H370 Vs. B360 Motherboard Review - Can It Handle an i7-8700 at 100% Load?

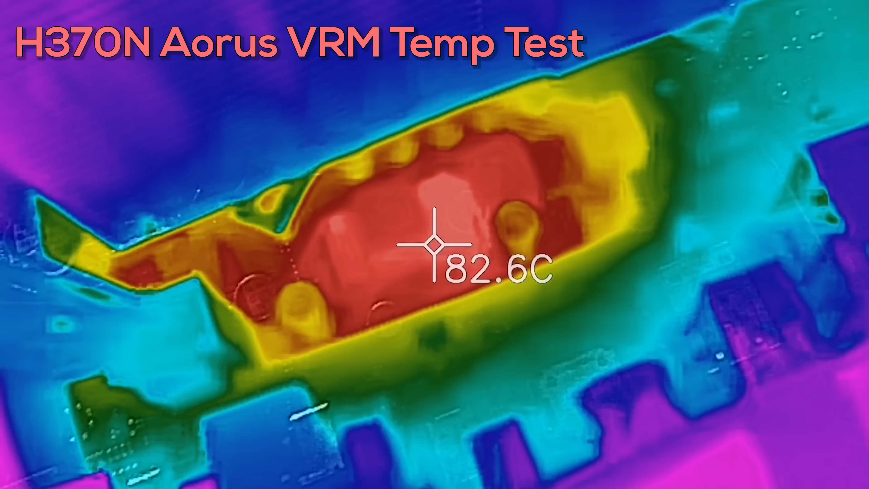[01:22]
On screen: spot 82.6°C
On the VRM, they're using a 4 plus 2 phase power design, with on-semiconductors.
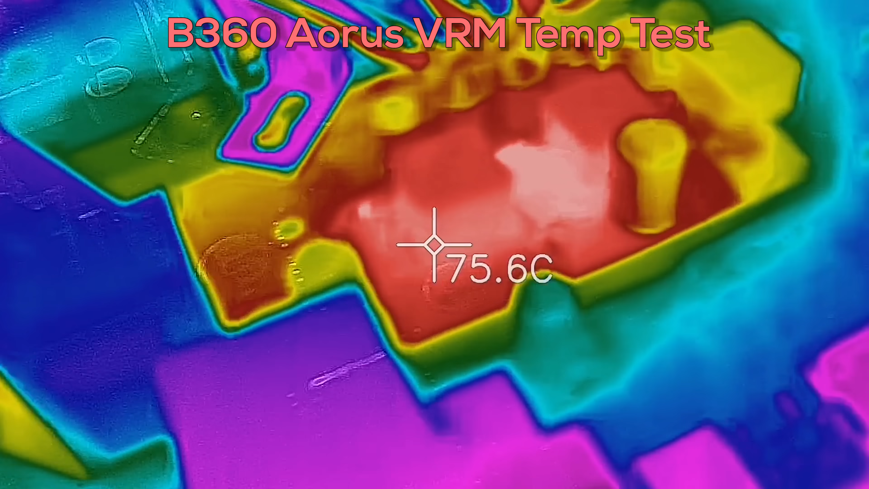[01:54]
On screen: spot 75.6°C
since they both have heat sinks, and it was getting around 85 degrees as well, on full load.
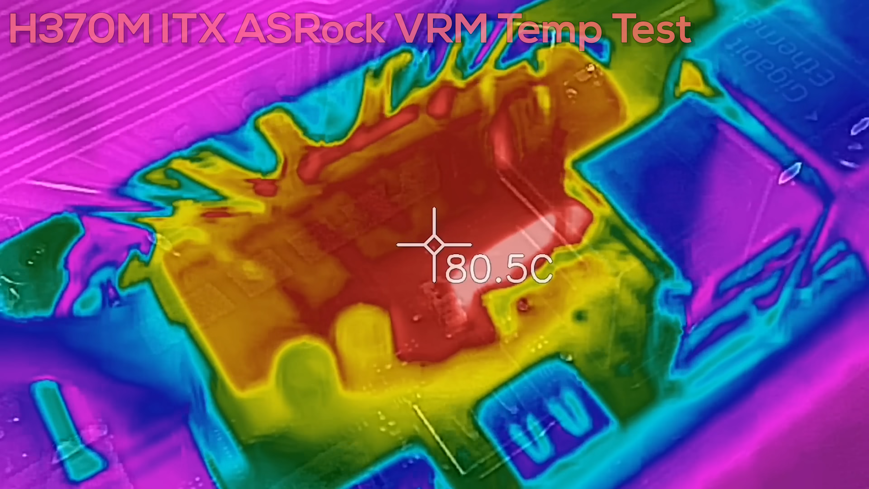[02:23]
On screen: spot 80.5°C
So all three of these boards, I was happy to report that there was no throttling when you were maxing out an 8700K.
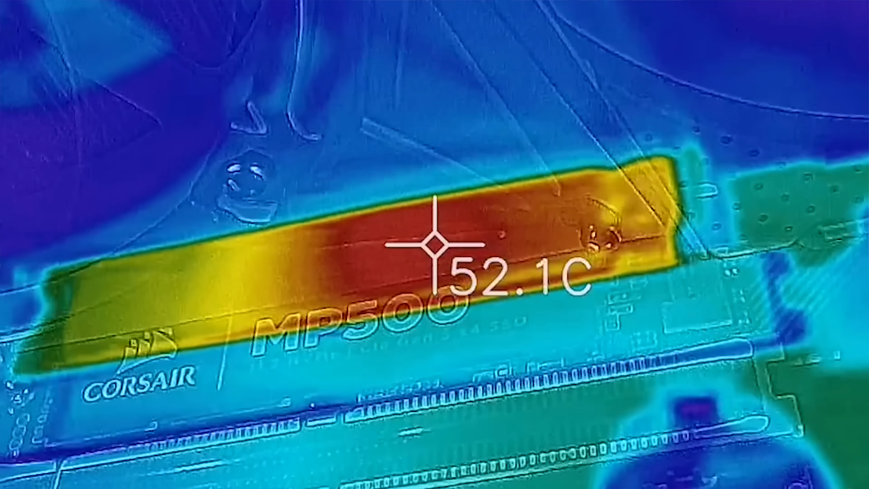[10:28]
On screen: spot 52.1°C
So it is great if you're doing a lot of video editing, or doing massive file transfers, and you wanna make sure that your NVMe drive's gonna stay a bit cooler. So overall, pretty solid unit, as well as the VRMs on both the Gigabyte solutions.
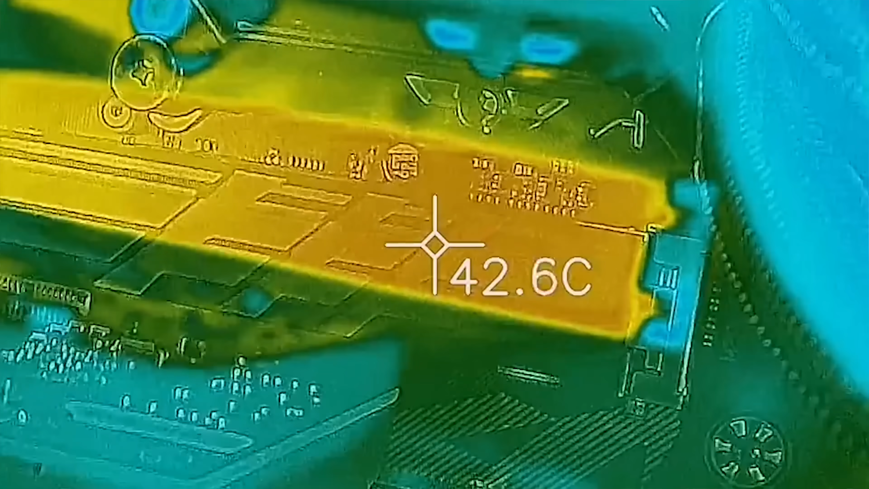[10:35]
On screen: spot 42.6°C
Max was 85 degrees on the worst case scenario as well.
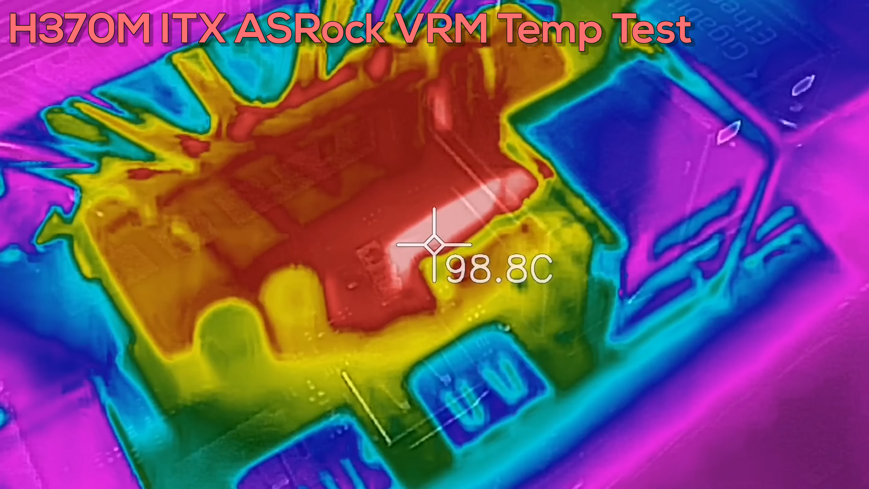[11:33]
On screen: spot 98.8°C
So it will handle an 8700 absolutely fine, but when you do put it in a mini ITX build, and if you don't have airflow on that mini ITX build, then it could be a little bit of a problem. So just keep that in mind. It was a little bit hotter than the Gigabyte solutions here.